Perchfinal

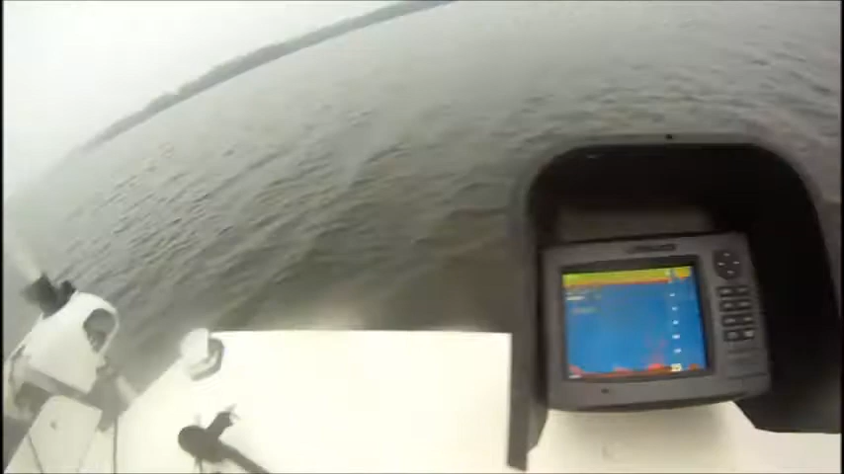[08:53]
Look at that hit, Chipper. That was a hit right there. Now, about pulling a spoon. Pulled my rod out of my hat. Look at the doggone fish on this depth finder.
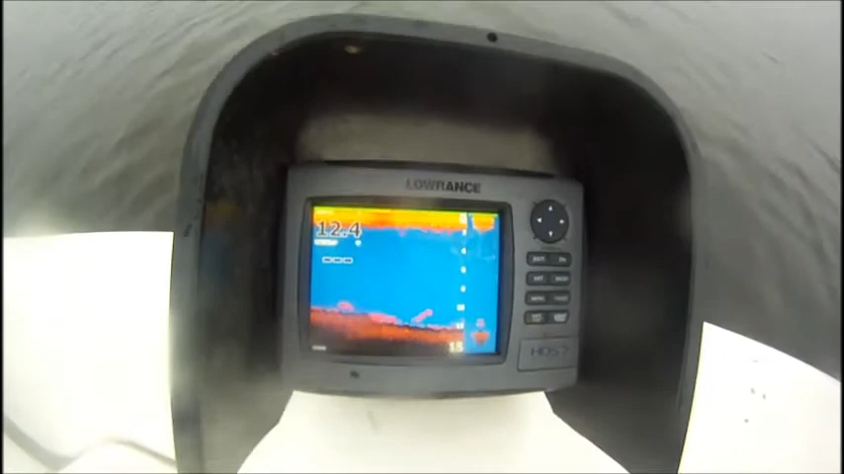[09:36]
We got perch on there, but right at 12 feet. There's some all on the bottom there. Little one.